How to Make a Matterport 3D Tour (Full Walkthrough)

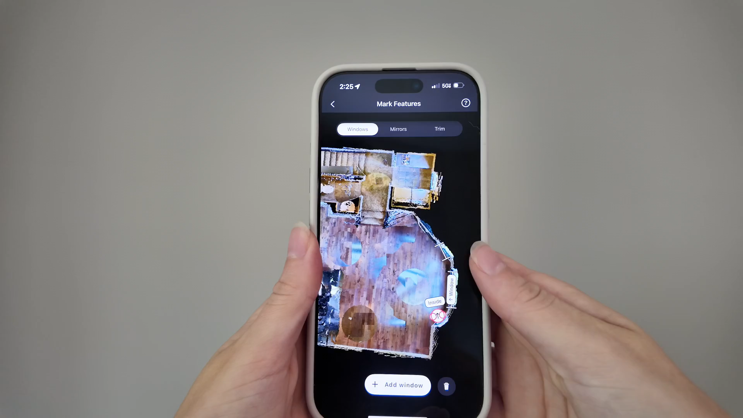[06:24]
Perfect. And then in this bathroom, we're going to tap on mirror.
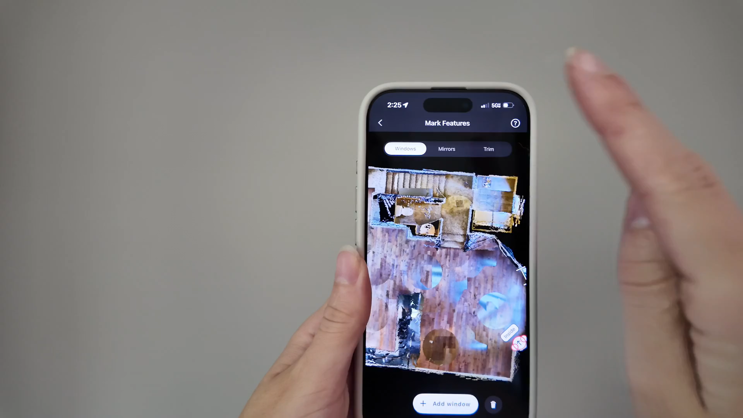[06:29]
Add a mirror. And right here, it says the front of the mirror.
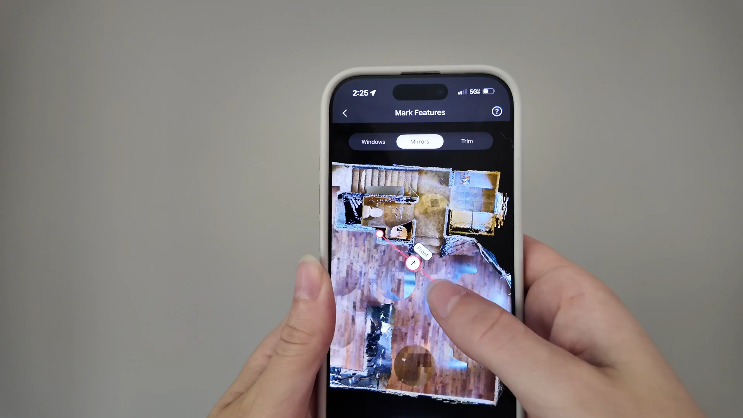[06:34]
So that's pretty easy just to tell. And then the laundry room had a window.
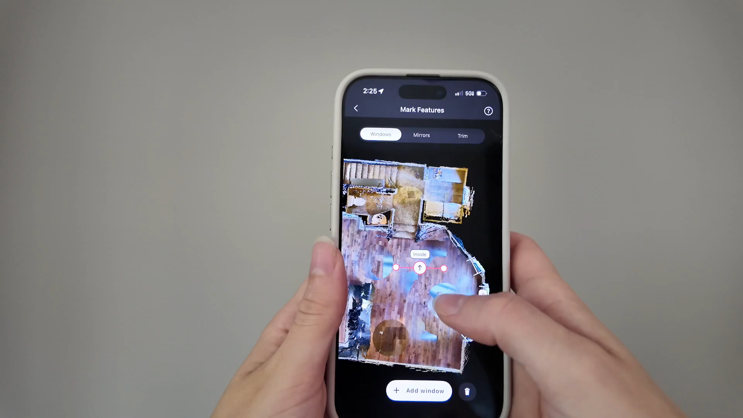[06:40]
Good. And that's it for floor number two.